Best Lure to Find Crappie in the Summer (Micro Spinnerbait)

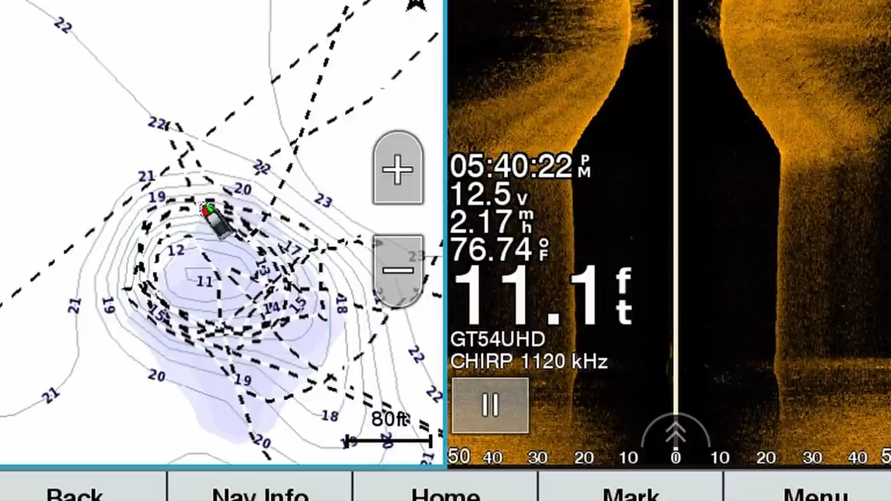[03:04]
On screen: depth 11.1 ft, water 76.74°F
I feel like we're super dark. There we go. It's not that big of an area. It's maybe about 50 yards wide by 60, 70 yards long. And yeah, it's very sparse weeds around it. And then it's super thick on the shallow top of this submerged island.
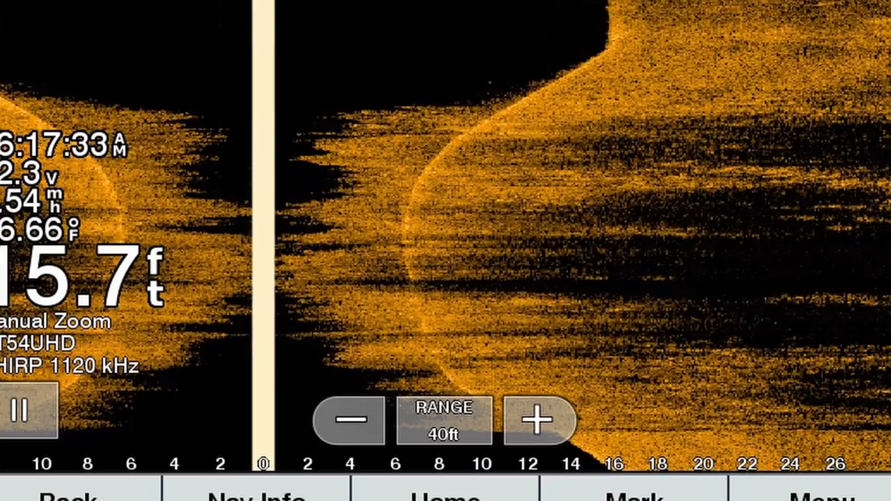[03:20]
So I'm just going to be casting around the edges.
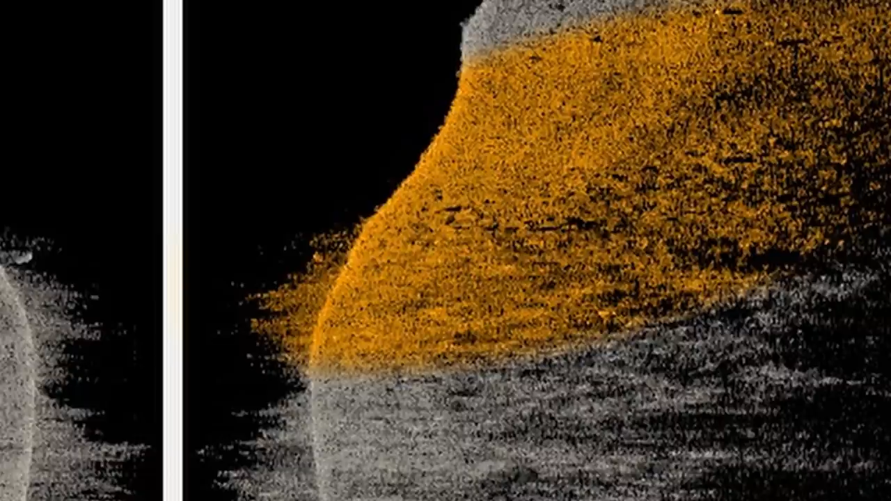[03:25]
These crappie actually, there's a school of crappie that actually spawned on top of it, which is not typical, I don't think.
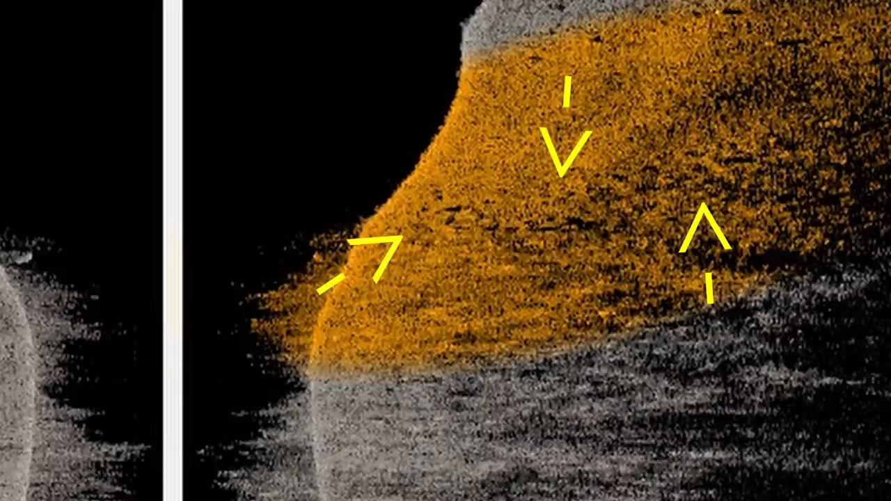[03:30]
Usually, they go to the shorelines to do that. But these crappie went from schooling to their post-spawn phase.
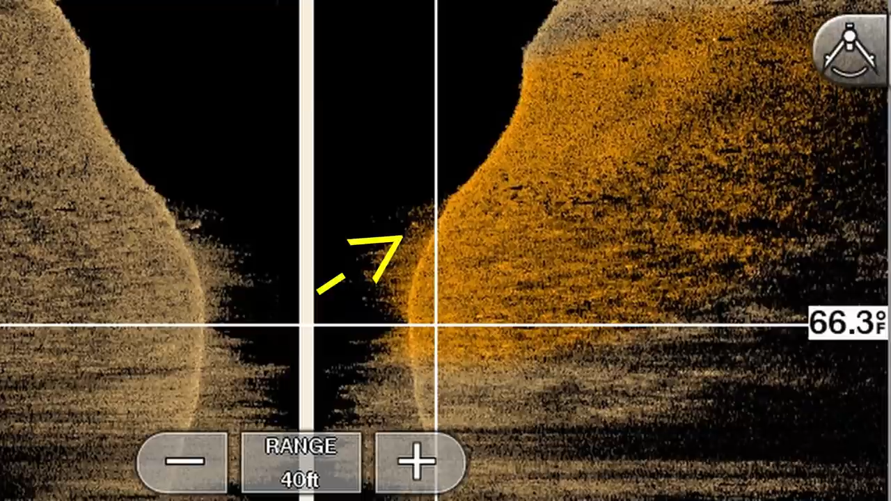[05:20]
On screen: water 66.3°F
I saw what I thought was a school on side imaging, but these waves are... When these waves start rolling,
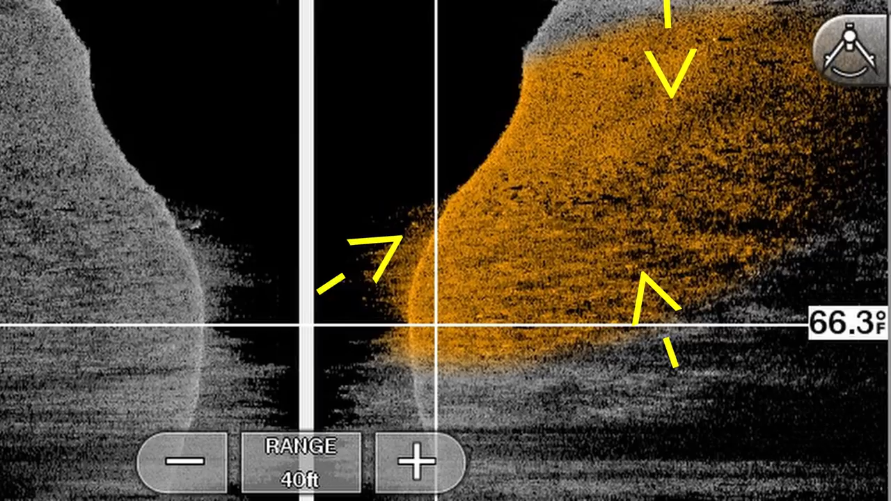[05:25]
your transducer bouncing up and down, it can be a little tough to see schools of crappie.
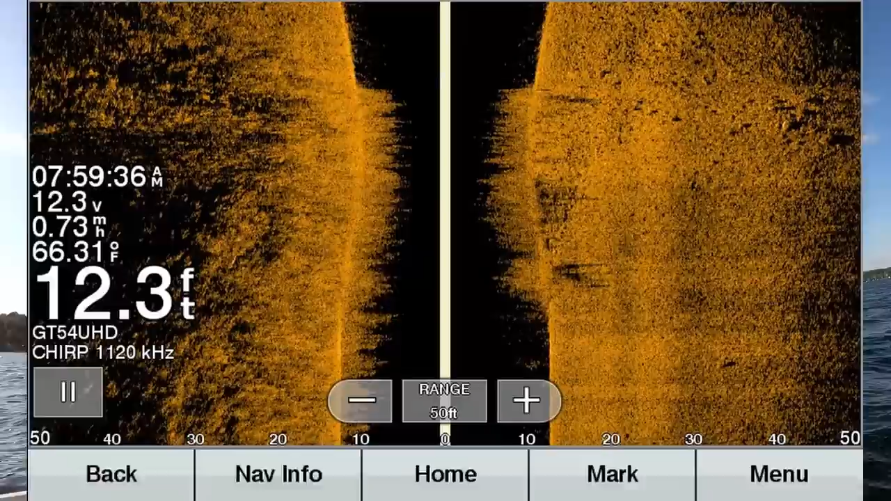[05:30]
On screen: depth 12.3 ft, water 66.31°F, speed 0.73 mph
I think I got a couple screenshots for you, side imaging what they look like.
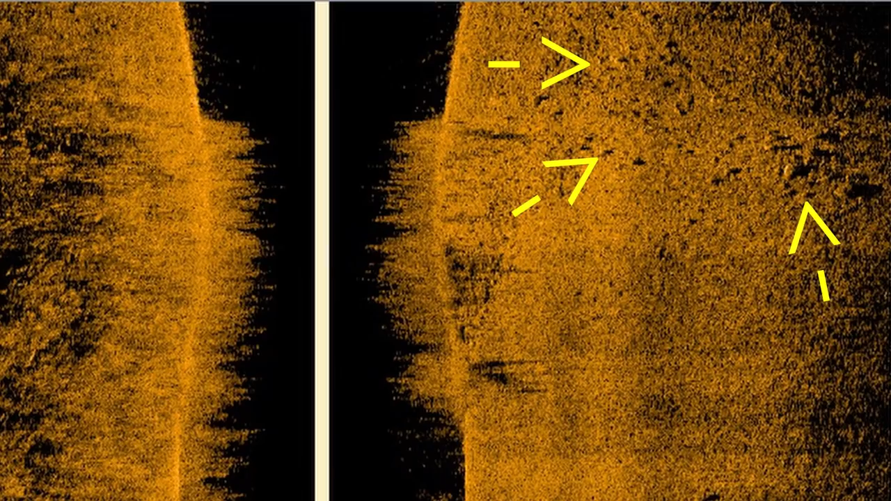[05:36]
Somebody asked in the comments section, how would you go about anchoring up on a spot like this? Is that another fish?
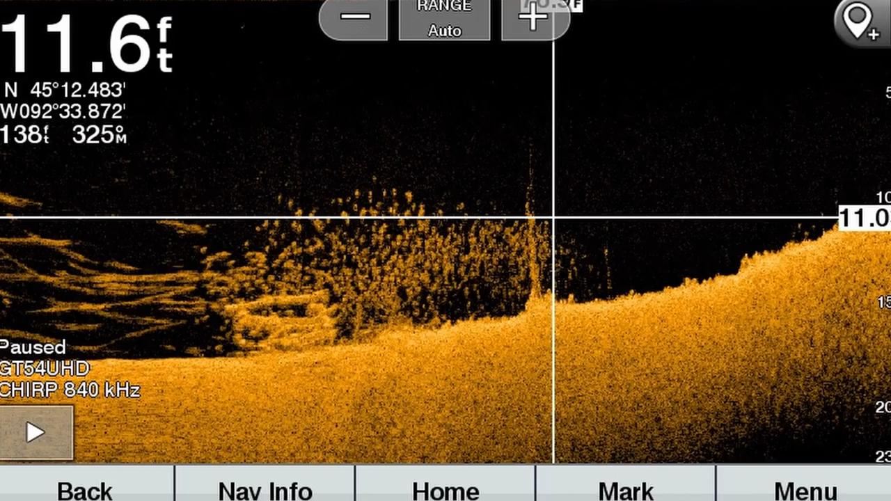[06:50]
On screen: depth 11.6 ft
So you could definitely idle over the school and see them on down imaging. The problem is, usually when you're less than 10 feet of water, you don't want to go over the top of them. You're just going to scatter them, unless you're on a brush pile or, you know, some sort of fixed piece of structure.